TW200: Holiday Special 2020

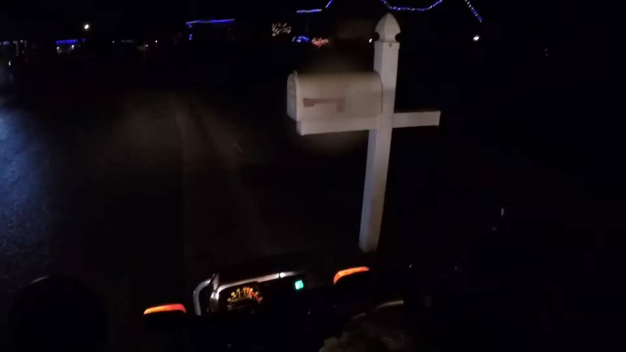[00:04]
Right, welcome to E-Dub's T-Dub holiday special.
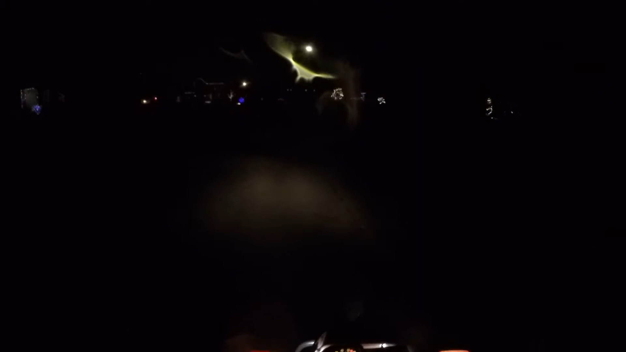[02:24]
Alright, not exactly Christmas lights, but
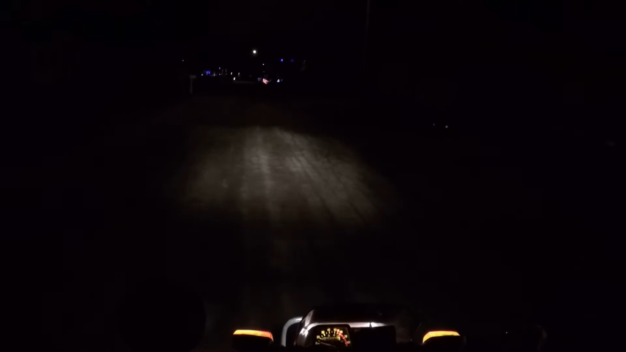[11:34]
This is another street where a lot of the houses are synced together. Here it shows you tune in to the radio station. Your destination is on the left.